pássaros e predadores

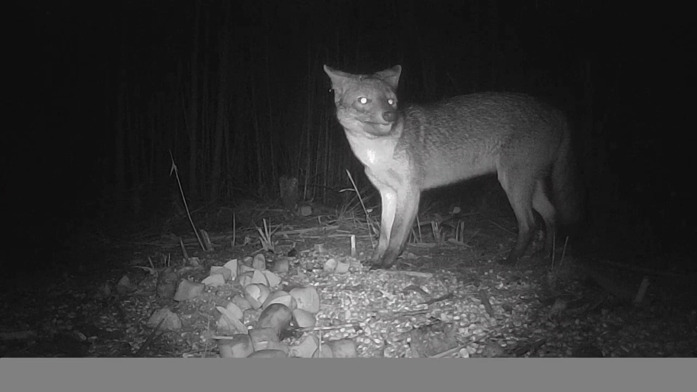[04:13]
Ó Dá pra escutar a mordida dele Gosta muito de fruta Esse cachorro do mato Parece o Shih Tzu Só que não né pessoal Ó Ele tá olhando pra trás Tem alguma coisa por ali pessoal Novamente O bicho come com a boca cheia Boca boa mesmo Olha como ele sempre olha pra trás
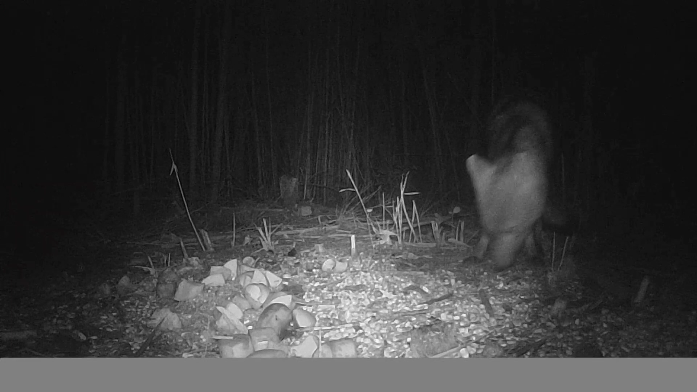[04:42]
Esses animais são muito ligados pessoal E aqui tem bastante Mas depois que eu comecei a tratar deles lá Dentro do mato Nunca mais pegaram nenhuma galinha Lembra que eu passei um apuro aí com eles Um tempo atrás Agora nunca mais dinheiro pra perto da casa Sempre leva uma fruta lá pra eles Olha aí De dia eu não vejo eles Mas a noite sempre ele aparece na frente da câmera Ó
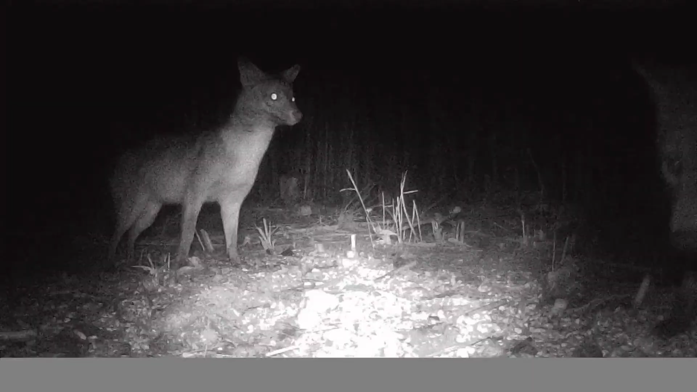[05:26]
Opa São dois Chegou o Rosna São dois Ó
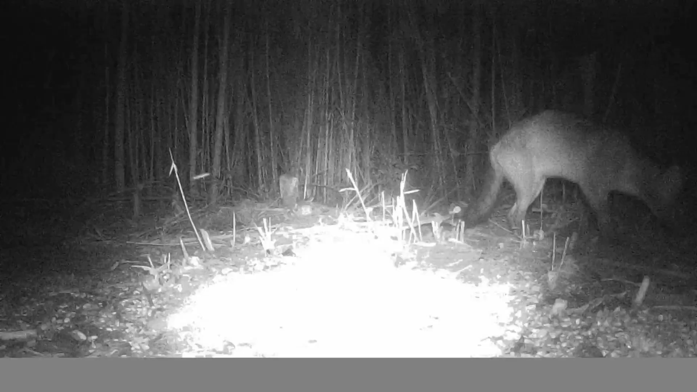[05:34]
Os dois lá Eu não sei se é um casal Acho que é pessoal Acho que é um casal